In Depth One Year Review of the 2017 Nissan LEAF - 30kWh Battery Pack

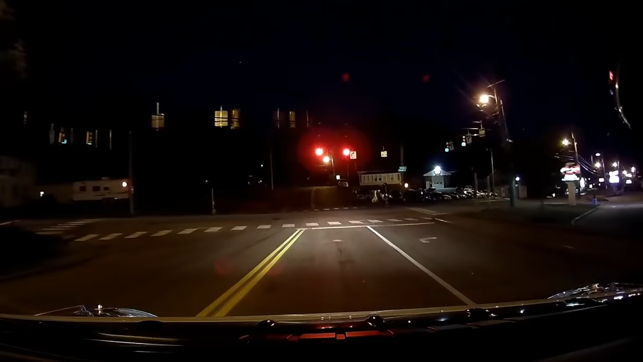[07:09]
The reason why I'm not a fan of the headlights is because they don't come off as bright as I would like them to, at least when traveling on unlit back roads and the moon isn't out. Thankfully, that hasn't been much of a problem for me, as most of my driving is during the day, and when I do drive at night, it's mainly in the city with well-lit roads all around.
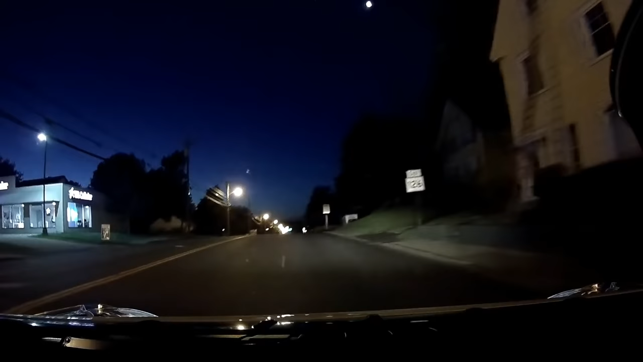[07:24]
I actually had to go out of my way to try and find
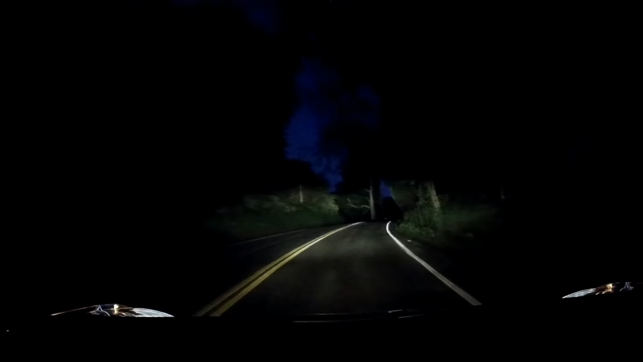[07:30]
an unlit road to get some footage here specifically for this video. I may consider replacing the stock lamps at some point, but it's rarely ever an issue for me that I may just wait until one burns out before I decide to replace both of them with something better.